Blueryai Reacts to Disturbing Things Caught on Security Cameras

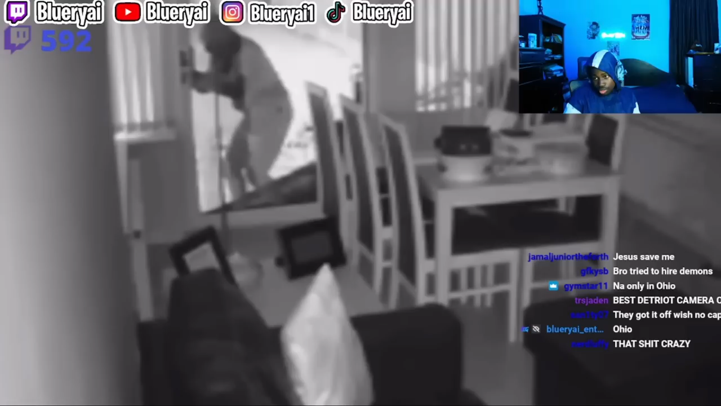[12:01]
On January 10th, 2019, in Birmingham, which is in the United Kingdom, a thief was caught on an inner home security camera. First, he triggers the patio light, which he doesn't care about, and then shines his flashlight inside the home to see what he can take. He then proceeds to pick the lock on the sliding glass door and eventually is successful. He slides the door and listens in for a while before leaving the scene in a hurry. Yo, people who can pick locks, I'm not gonna hold you, that's actually crazy. Like, some people actually know how to do that, and that's actually, like, that's actually crazy. I'm not gonna hold you. Like, I couldn't even attempt to actually try to do that.
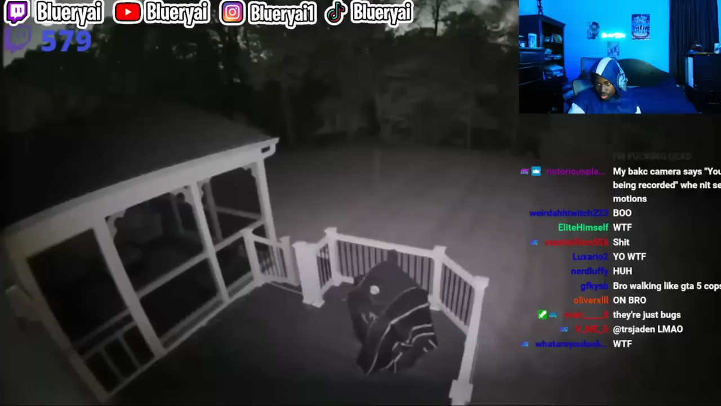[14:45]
Just bright balls of light that the human eye can't see. Some people like to see it as their loved ones visiting them, but we'll never really know. Though it is interesting how many orbs are caught on camera.
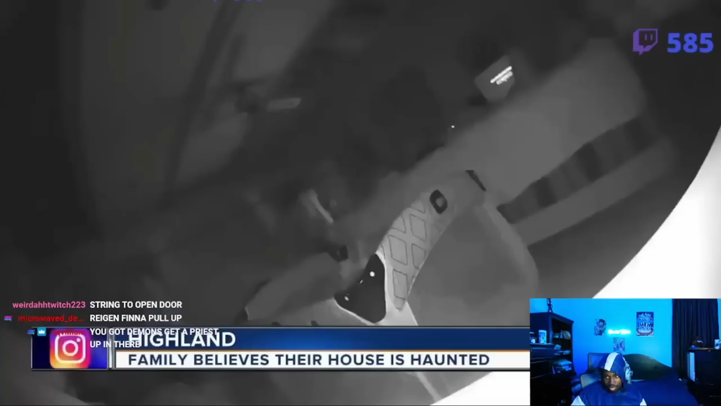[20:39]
The footage shows a figure walking by the baby's crib, and the baby ended up with a scratch on her face. Yo, what the fuck? I ain't gonna lie.
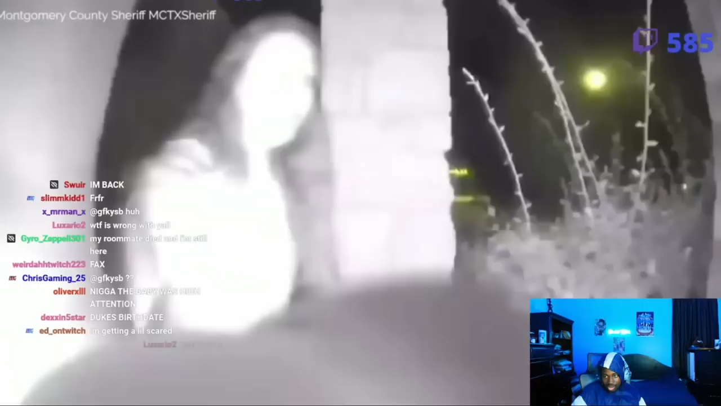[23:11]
security camera footage caught a woman in handcuffs ringing a home's doorbell and then walking away. It was about 3:20 a.m. and the frightened home resident called police saying that there was a woman wearing what looked like restraints with no shoes and that she was ringing their doorbell late in the evening.